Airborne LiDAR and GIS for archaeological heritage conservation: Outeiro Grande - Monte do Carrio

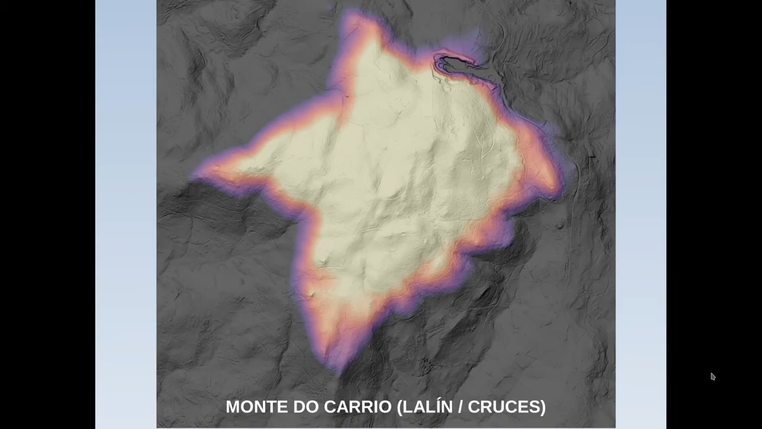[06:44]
we have megaliths come here so the question is the place it's this mountain
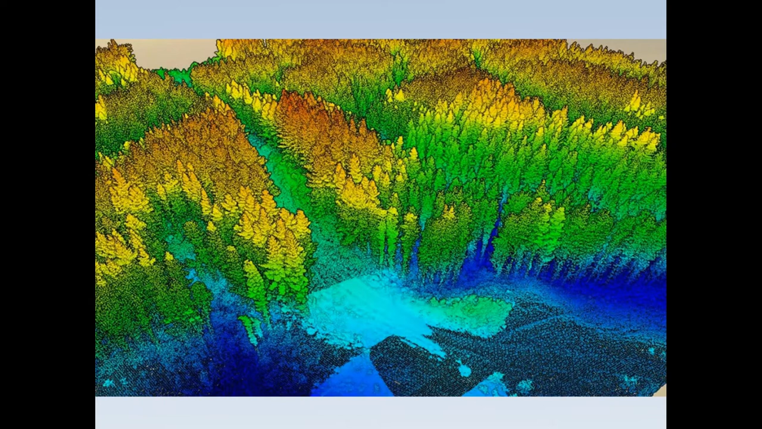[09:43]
you put a laser from a drone or maybe a plane and then some points a cloud point and then there is an algorithm
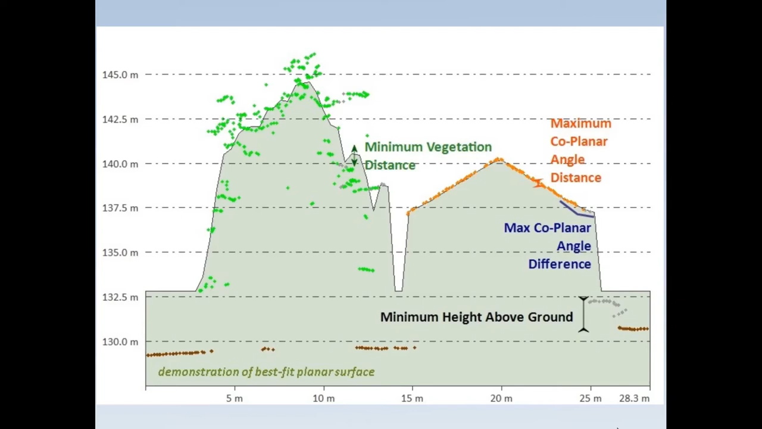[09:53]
calculating this is low vegetation this is medium vegetation this is a house this is a highway whatever and in the end the algorithms are are improving are improving
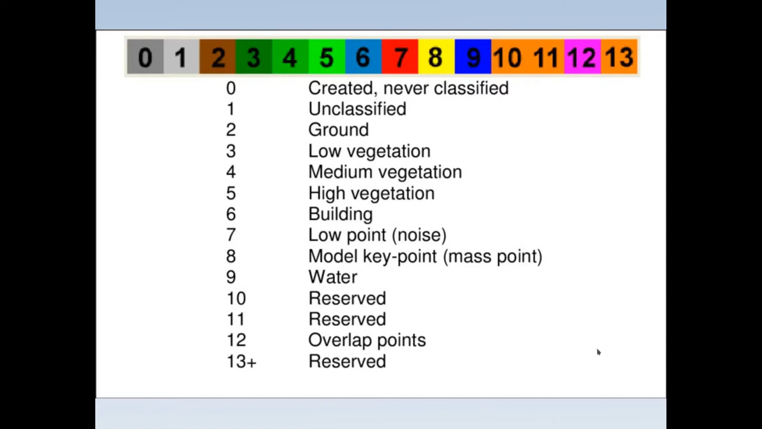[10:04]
and then you get the soil the soil without grass without
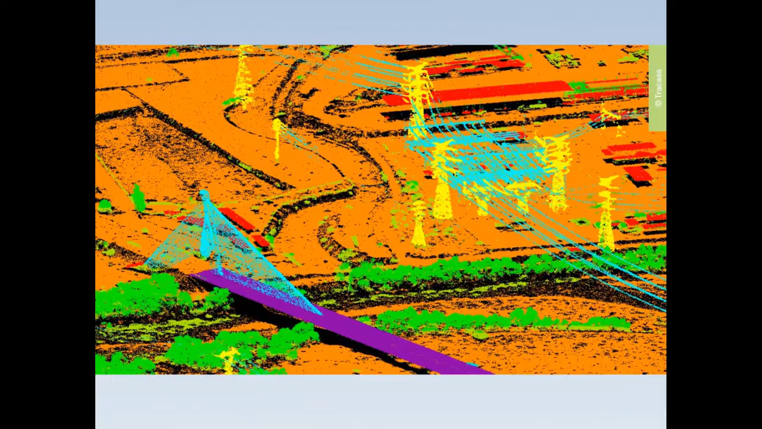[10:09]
anything and for us it's like a revolution in many countries but for us more because we have a huge forest covering our surface and vegetation is very with
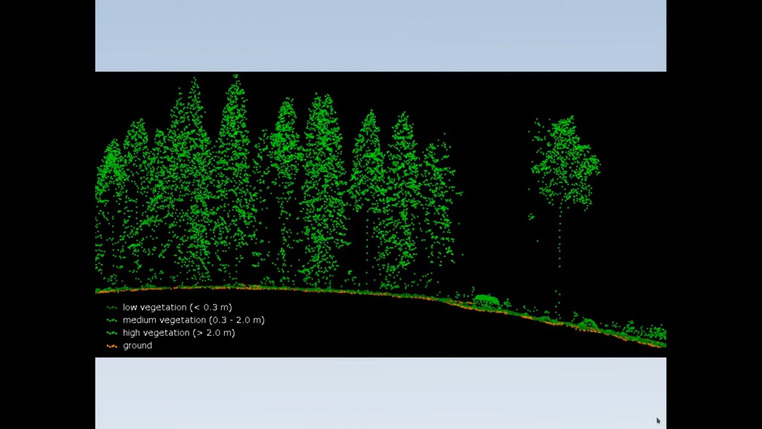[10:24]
vegetation is very difficult to see the size so the we get two different models the digital surface
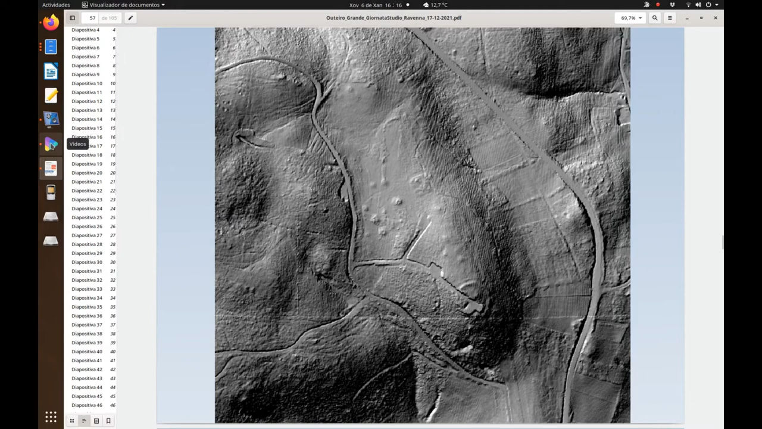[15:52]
public data this was processed by us but it's public so in fact i'm going to show it is very easy so easy to do this
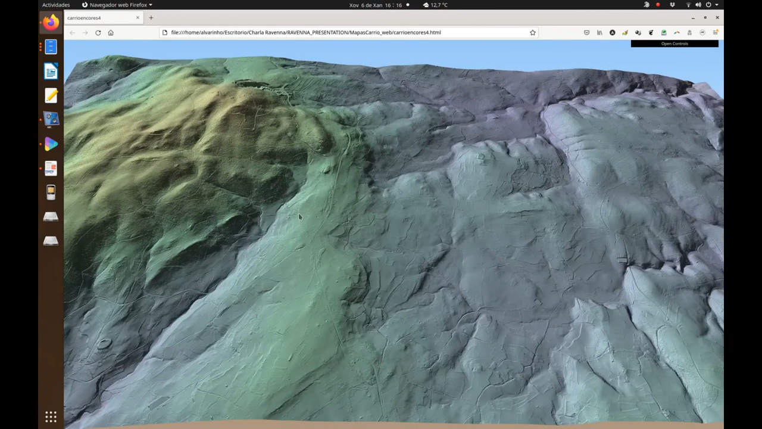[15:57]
it's here to do this to see the place to this is a hill for from the iron age this here as you can see of course this is one
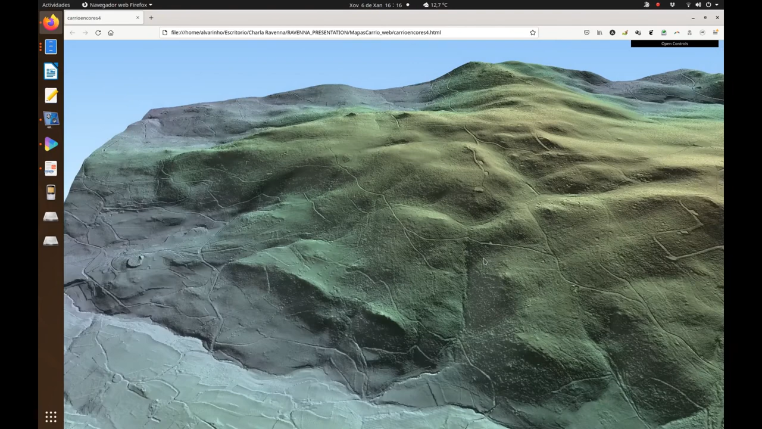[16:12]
there is another one there there is well tumuli some sides but the problem was this side here
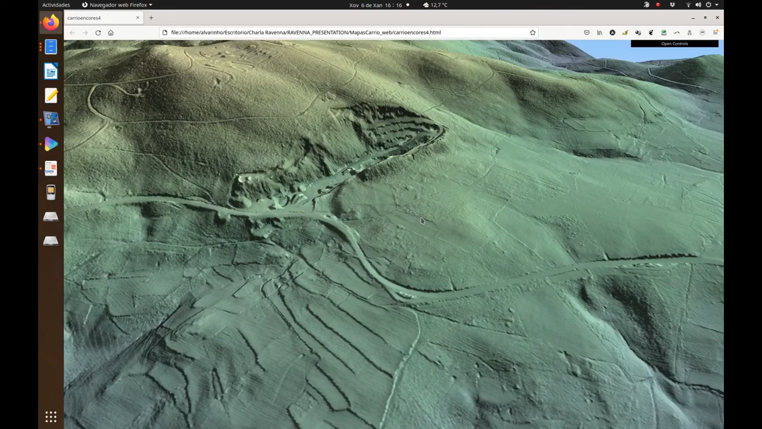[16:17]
well here there is a huge quarry as you can see but the problem was this side so it was clear from the beginning well this was after the beginning this this image we got it after
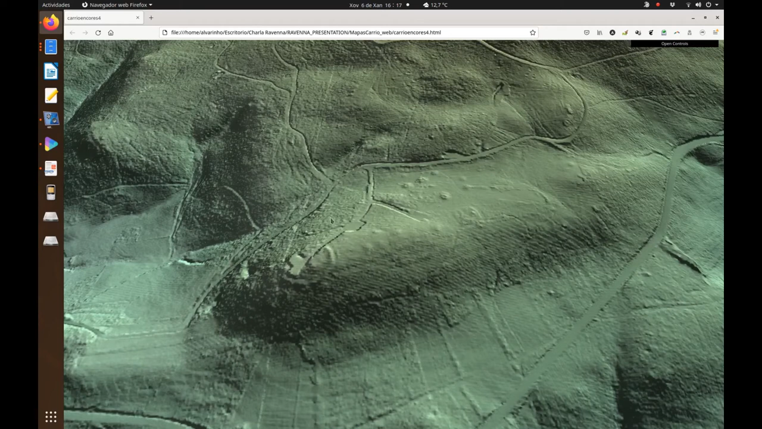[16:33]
after some time processing data in some different ways and so on and we get to this but it was not enough for some archaeologists
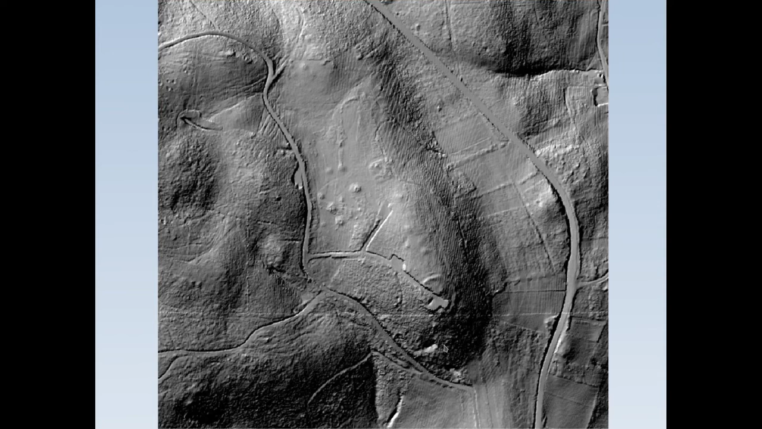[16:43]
they said no there's nothing there but we went and we found prehistoric pottery for sure so what happened here
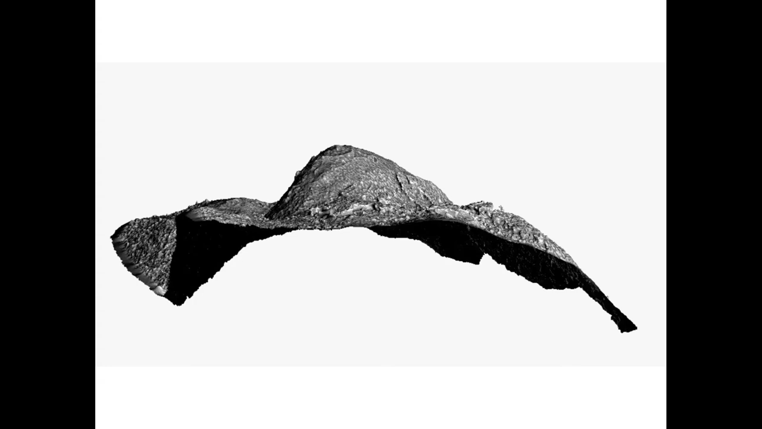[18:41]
site but it was there for sure we know how it was before the destruction this is why um this is the point i wanted to to show today it's very
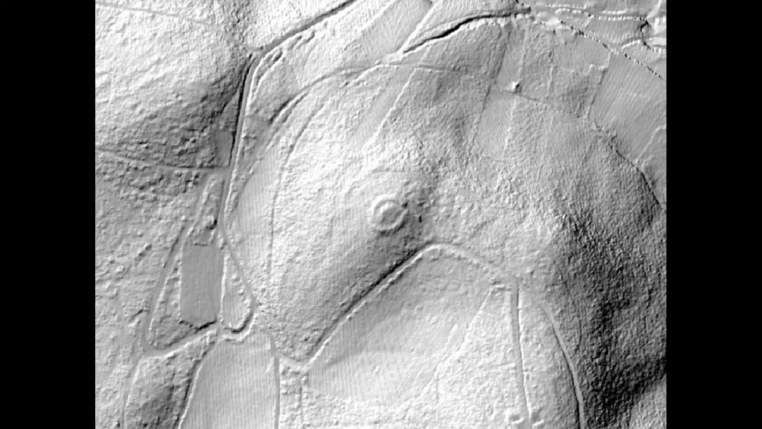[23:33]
one a chapel from the middle age